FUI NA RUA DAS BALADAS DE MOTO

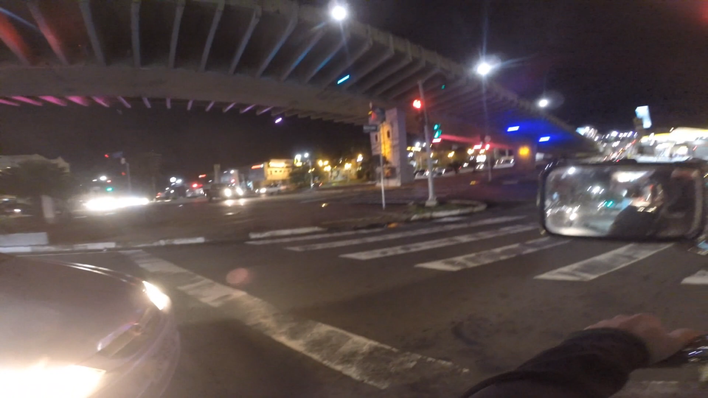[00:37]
Mas, enfim, eu queria gravar muito, velho, de noite e aqui, aonde eu estou, que é a Norte Sul,
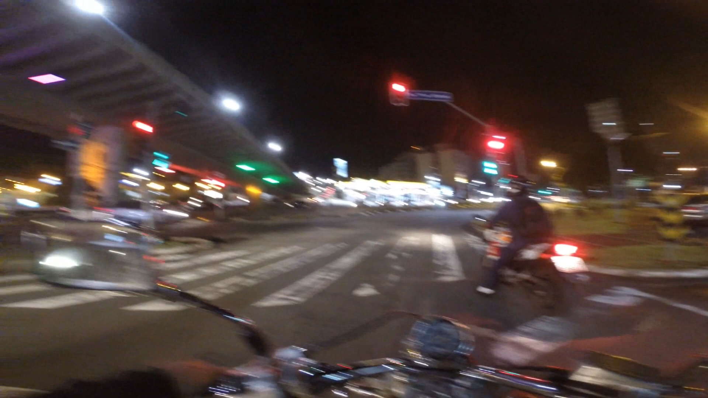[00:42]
é uma avenidona que tem aqui em Campinas, velho, perto do Cambuí, ou não sei se é do que é um Cambuí também, enfim, foda-se. Que é uma avenida pra vocês verem, velho, muito movimentada, clarinha, gostosinha, entendeu?
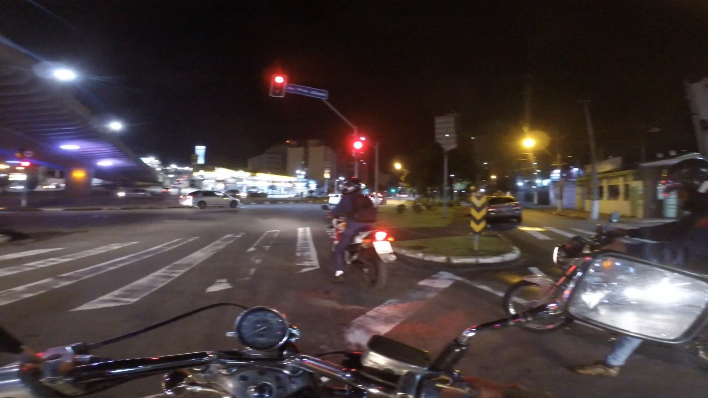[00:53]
E sempre foi... Ai, caralho.
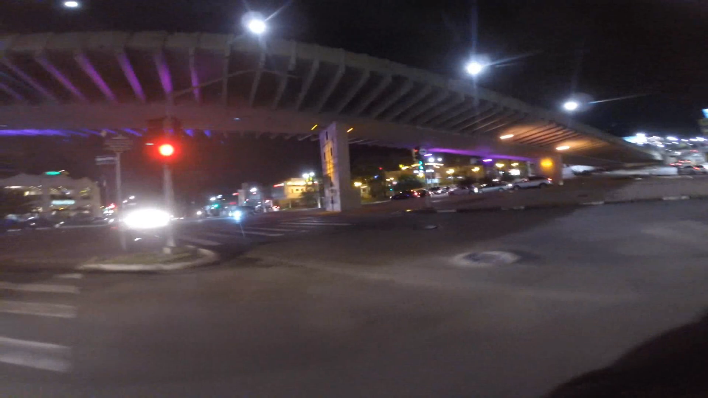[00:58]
E sempre foi meu sonho, velho. Deixa eu fechar o capaceta.
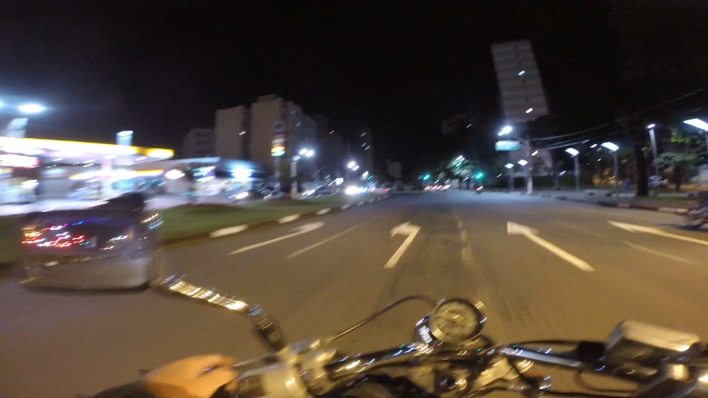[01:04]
E sempre foi meu sonho ficar andando por aqui, porque eu lembro que eu trabalhava num hotel, que, inclusive, eu arrumei pra minha mina, velho, ela tá trampando não no mesmo hotel, mas é da mesma rede, que fica ali, ó, não sei se tá dando pra ver, o Hotel Vitória.
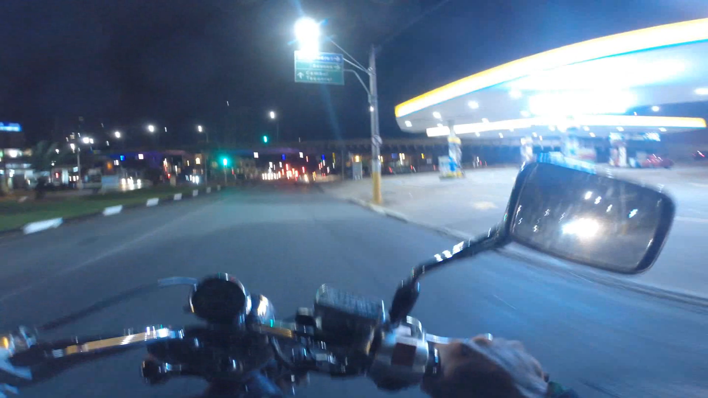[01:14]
E esse é um hotel que, de lá de cima, eu vi a avenida e eu ficava, caralho, mano, que bagulho da hora. Enfim, coisa de infância, coisa de criança, né, molecote. Mas aí vim cá dar um rolezinho, ali também tem umas baladas pra cima, bagulho de playboy, tudo playboy, mano, tudo, tudo playboy.
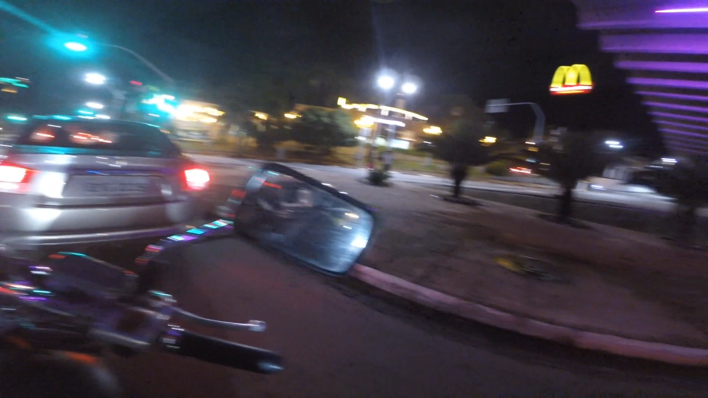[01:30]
Caralho, mano, eu tô falando, tá embaçando o bagulho. Enfim, aqui é o lugar dos boys, balada de boy, tudo de boy, Dio Jones. E nós, pobre louco, tá aqui no rolezinho. Vamos curtir a brisa, vamos curtir a brisa. Lembrando que é novo pra mim gravar motovlog, tá, então eu,
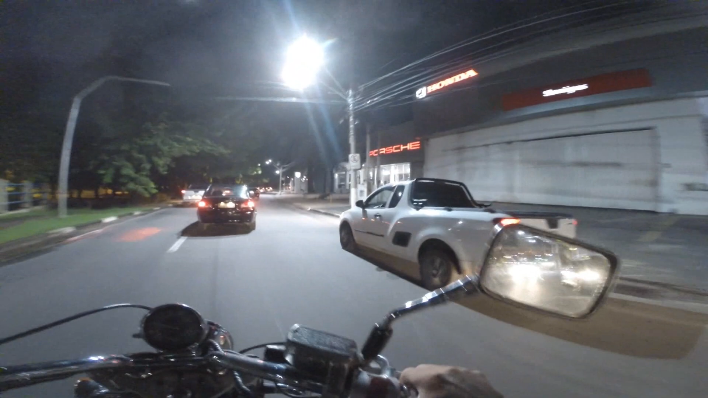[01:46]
se eu panguar, já me perdoem aí, mas o bagulho é louco.
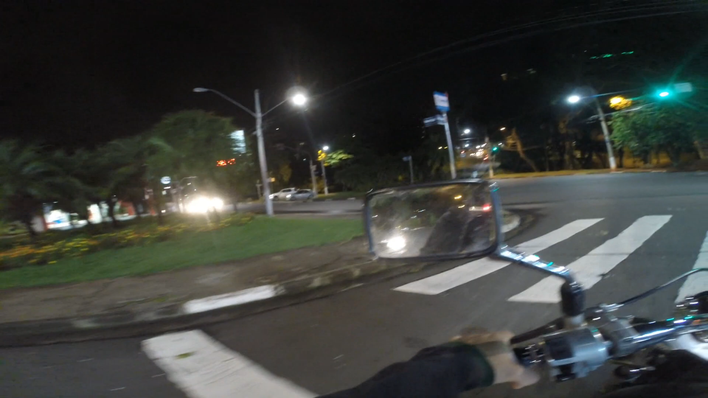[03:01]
E queria, mano, arregaçando, eu xingando pra caralho. Então não é uma boa ideia lá filmar. Aqui, ó, o hotel que eu trabalhava, velho. Aqui, ó, aqui tem o Esquinica, que é um restaurante chique que tem. Tem o Bellini, que é chique também, tudo chique, Jodhó. Aqui você tá no bairro Playboy de Campinas.
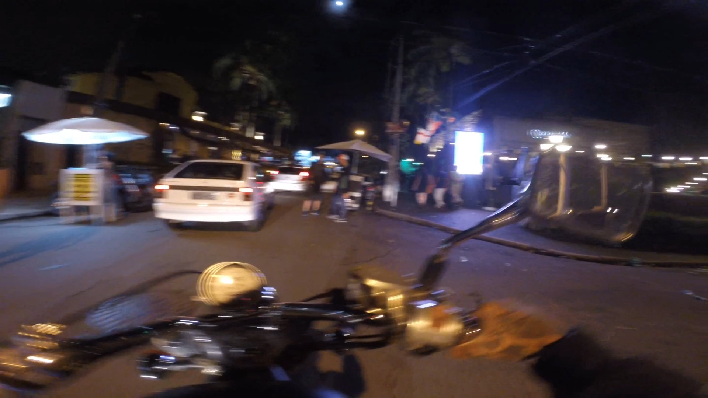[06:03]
Mano, o Grannies é um lugar foda, velho. Eu curto a vibe do Grannies. Porque sempre quando eu vinha tatuar, eu descia. E aí já dava de cara com o bar. Dia de quinta tem banda. Tem uma galera bonita, mas eu só vou passar aqui de relance, tá ligado? Porque eu sou um cara comprometido, né, Jodhom? Sou um cara comprometido. E aí, nossa senhora.
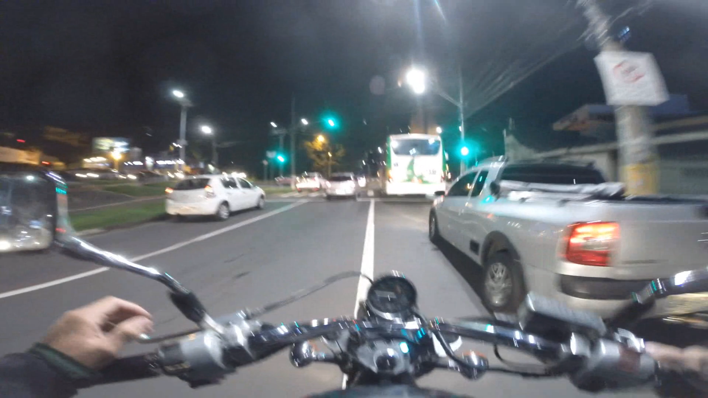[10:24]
Eu tô pilotando, mas não sei nem o que que eu tô fazendo, na real, velho. Ai, porra. Eu falo que tudo que é novo é foda, mano. Mas enfim, essa daqui é a Norte Sul, velho. Essa é a Norte Sul.
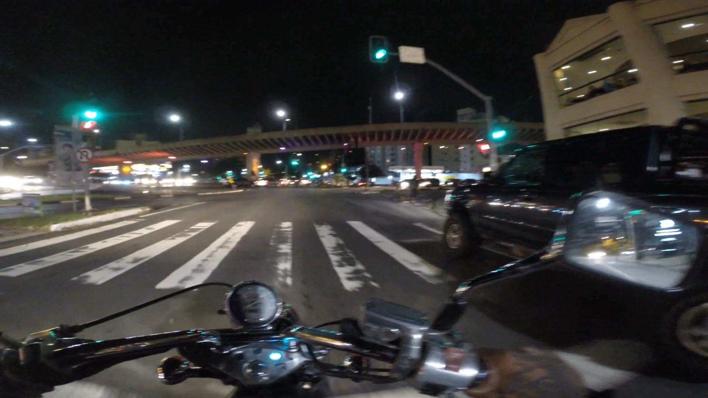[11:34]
Vou passar do lado da polícia e tô aqui se foda. Resumindo, eu andava o hotel inteiro pra fazer a inspeção e boa pra nós. A polícia entrou, eu vou entrar também. Eu vou entrar... Apesar que... Nossa, mano. Aí eu fazendo merda. Caralho. O S era pra lá.
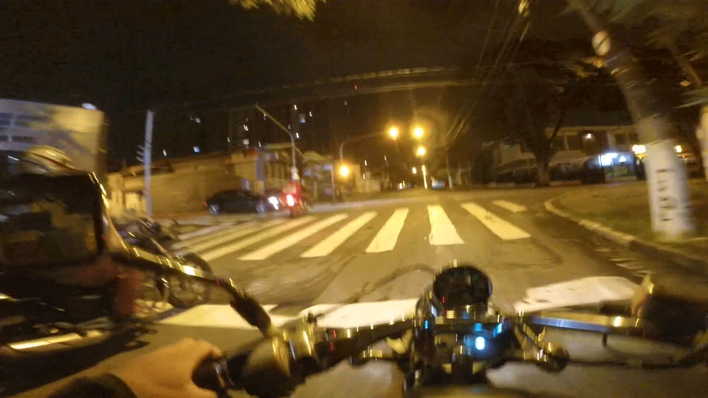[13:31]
Ó o cara morrendo. Era pra ter entrada aqui. Puta, que moleque burro do caralho que eu sou, viado. Eu lembro que essa moto, ela, eu não sabia como era o reserva dela. Então acabou já a gasolina duas vezes comigo porque eu achei que tava, mas não tava. E agora ela deu uma falhadinha, eu achei que era, mas pelo visto não é não.
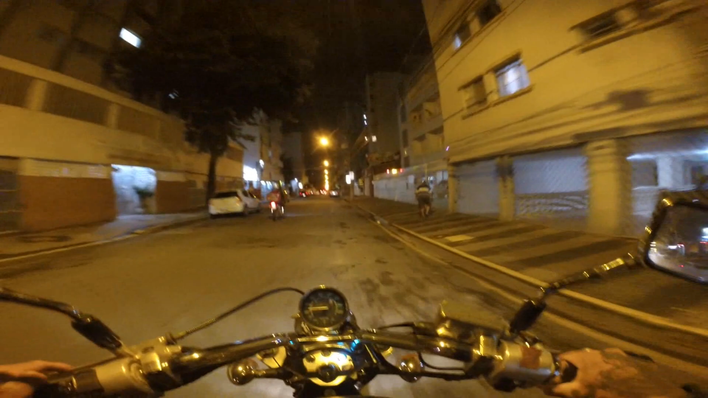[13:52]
Caralho, esse Ipanoi tá na rua dos Traveco, viado. Aqui na, aqui da Ban é a rua mais famosa pelo, é, por ter Traveco, tá ligado? Os Traveco ficam na esquina, assim, ó. Se você quiser o serviço, tô falando que tem polícia pra caralho, olha lá na frente. Tá parecendo São Paulo essa porra. Aí, se você quiser o serviço dos Traveco, é só você chegar nos Traveco e falar. Chupa imagem, bolas. Ó, vou parar do lado do polícia.
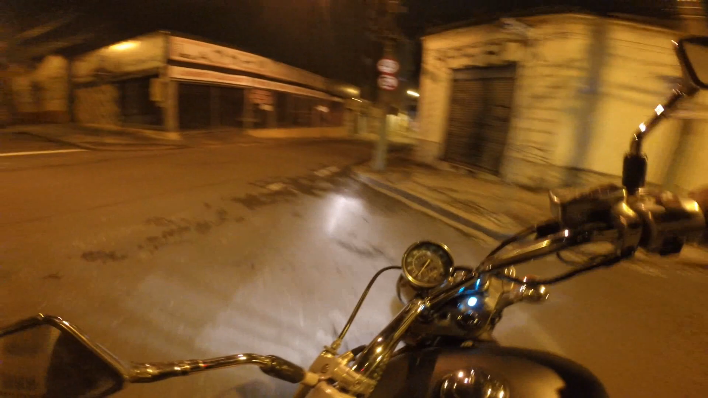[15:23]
Ah, não, vamos pra frente, vamos pra frente. Olha, polícia de novo. Vira o passano, vira o passano. Nossa. Ó, vamos lá.
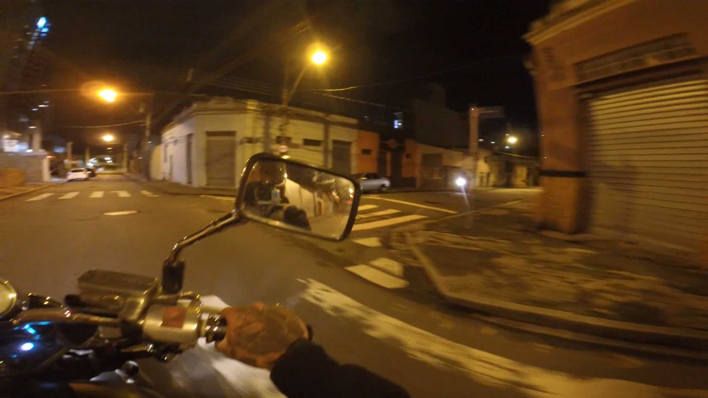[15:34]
Ai, caralho, fecha não. Se pá, eu sei onde nós tá. Ai, caralho, esse capacete tá machucando o meu globo, mano. Será que eu sei onde nós tá?
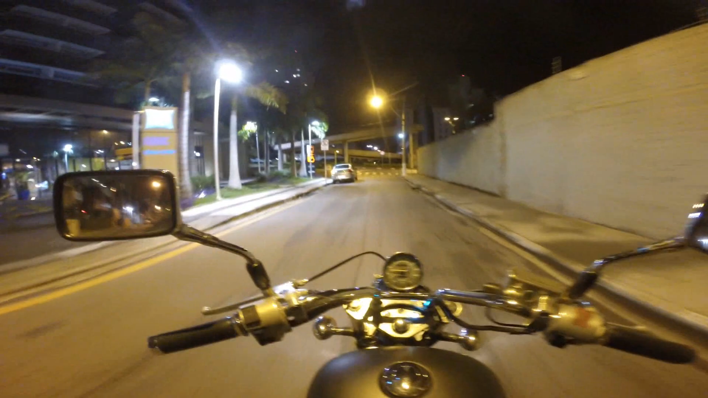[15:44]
Sei onde nós tá. Ah, me achei. Ai, caralho, esse fuleto. Ah, que que é que dá, bom? Ó, mais polícia ali. Nossa senhora, nunca vi tanta polícia na minha vida, viado. Lembrando que hoje é sábado, né? Então hoje é dia de fervo. A polícia, isso daqui é o que? É polícia ou é guarda municipal? É guarda municipal, mano. O que foi, guardinha? O que foi, guardinha? Ah, tá tirando a firma.